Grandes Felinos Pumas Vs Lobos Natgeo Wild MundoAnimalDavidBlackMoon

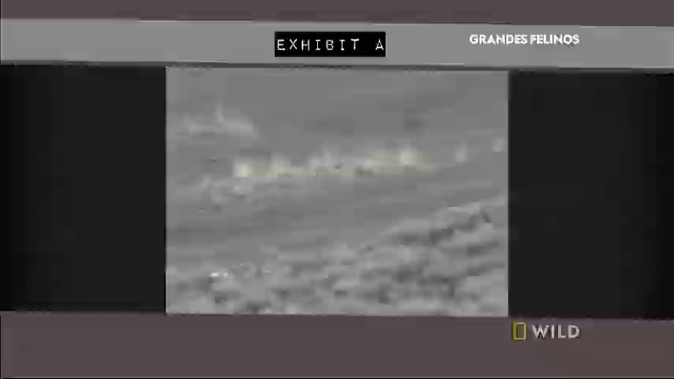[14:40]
¡El gato está subiendo los álamos!
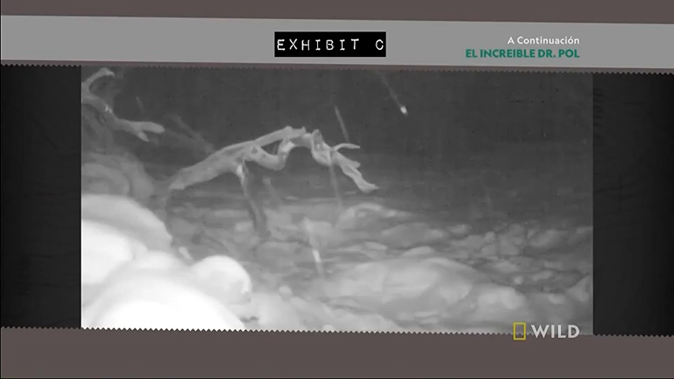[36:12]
Bien debe ser de noche. Allí está. Un gato viene a reclamar la presa. Es justo lo que esperaba. Con toda esa carne allí, alguien tenía que sacarle provecho.
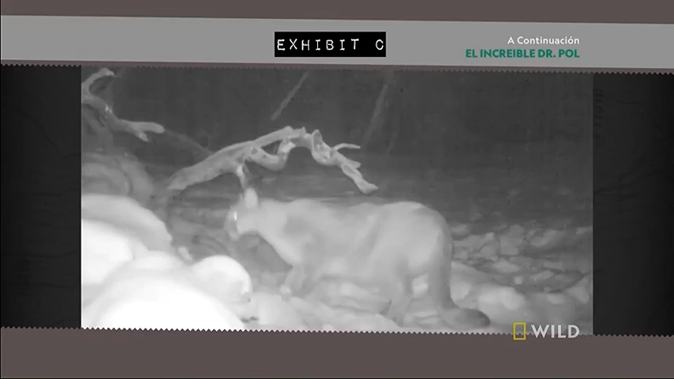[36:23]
Pronto, un lobo se acerca a la presa. Es como si el lobo acabara de salir de Missoula. Viene con la cola metida entre las piernas.
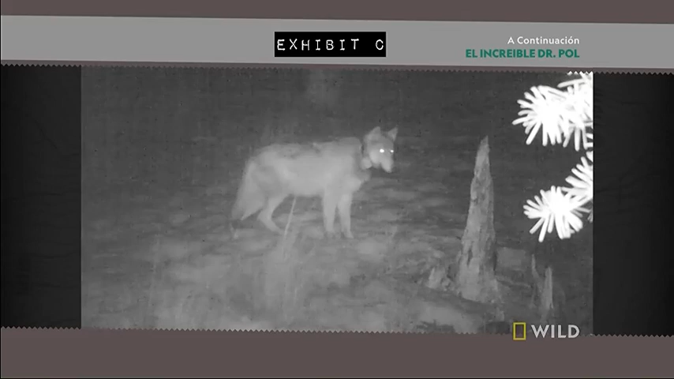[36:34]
Sabe que hay otro depredador y que debe andar con cautela. Esta es evidencia valiosa. Al parecer, aquí en Bitterroots, los lobos solitarios están en guardia cuando huelen a un puma en el área.
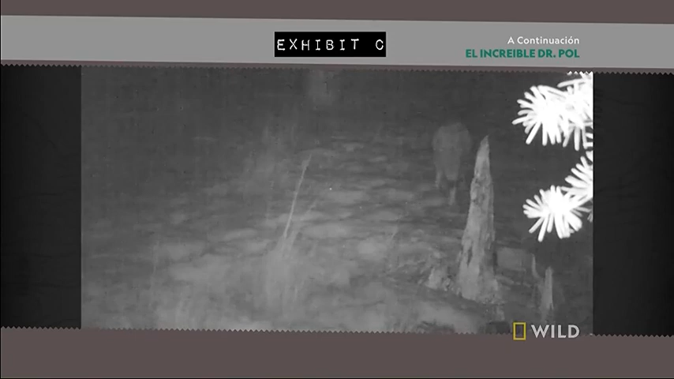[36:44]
Sin una gran manada detrás de ellos, estos lobos pueden alejarse de las presas reclamadas por los pumas.
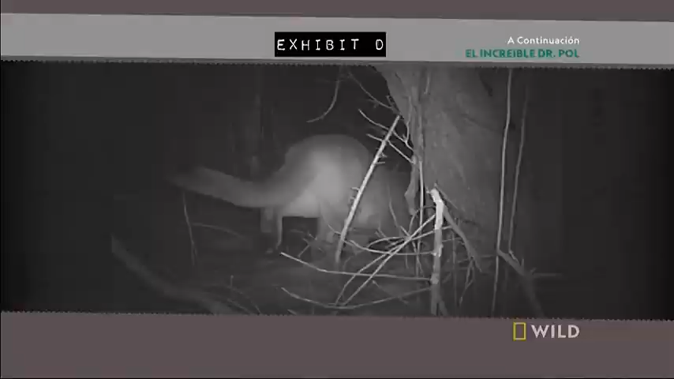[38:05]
Y allí está nuestra mamá puma agazapada en la tierra, mirando a la oscuridad. A unos diez pies frente a ella hay dos lobos. Estos lobos se acercan y se preparan para enfrentarla.
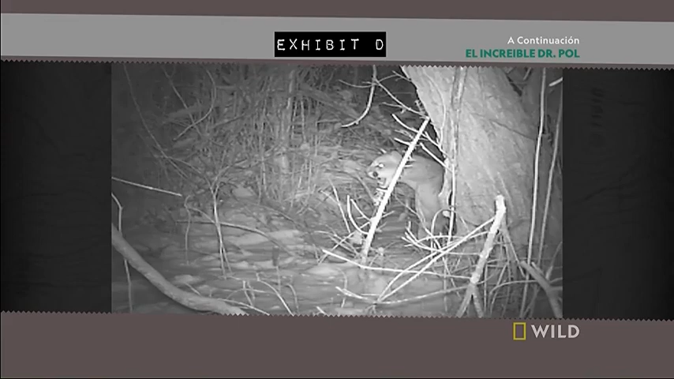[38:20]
La escuchamos gruñir y cisear, listos para la lucha. Al resguardar su posición, los lobos no desean enfrentarla cara a cara. No tengo idea de lo que hacen los lobos. Desafortunadamente, los lobos estaban en la oscuridad,
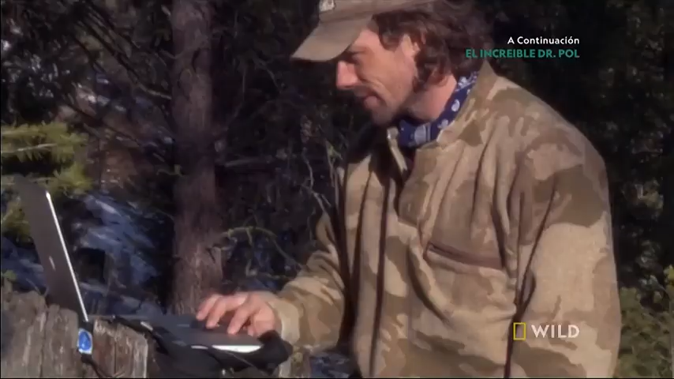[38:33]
fuera del tiro de cámara,
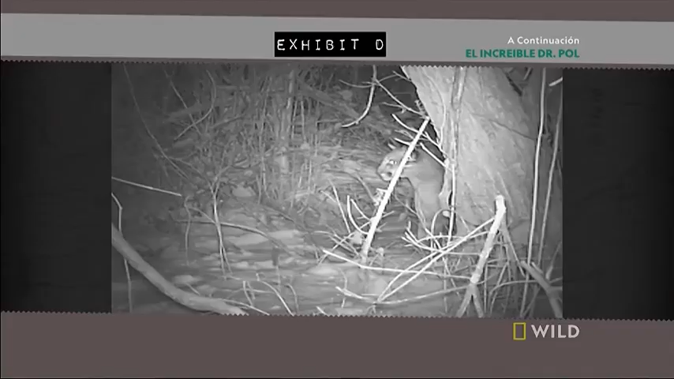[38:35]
por lo que es imposible juzgar su reacción ante el comportamiento del puma. ¡Ah, cielos!